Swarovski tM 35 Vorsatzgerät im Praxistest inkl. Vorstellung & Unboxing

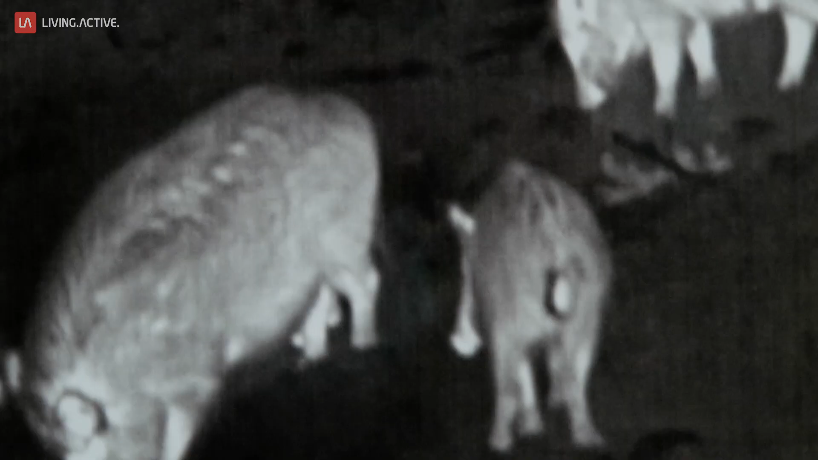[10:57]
des gerätes selbst gibt mussten wir durch das okular film welches nicht die ganze schärfe zeigen kann wir